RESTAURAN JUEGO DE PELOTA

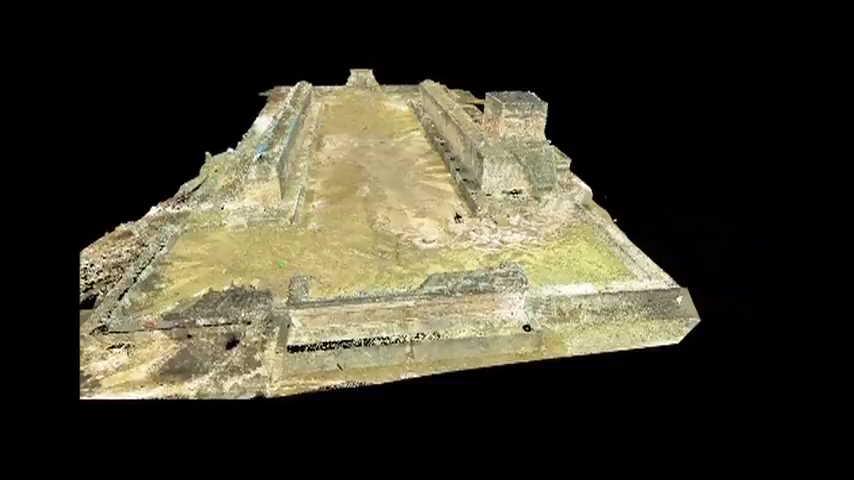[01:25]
El escaneo tridimensional se realizó mediante un convenio con la Universidad Tecnológica de Mérida.
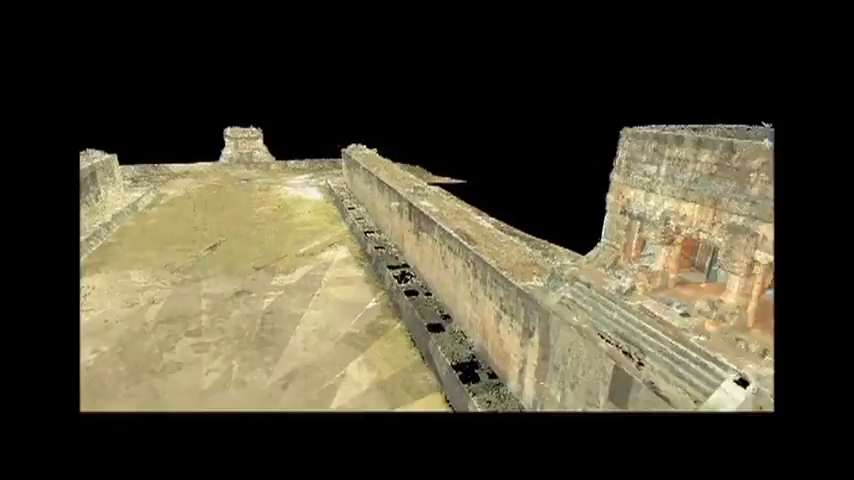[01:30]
Las imágenes en 3D también han permitido avanzar
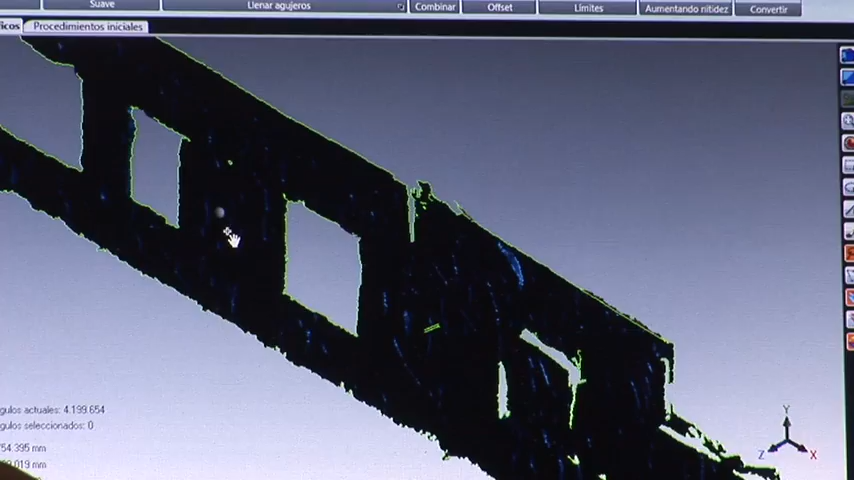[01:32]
en la investigación iconográfica de seis relieves tallados en las banquetas del juego de pelota,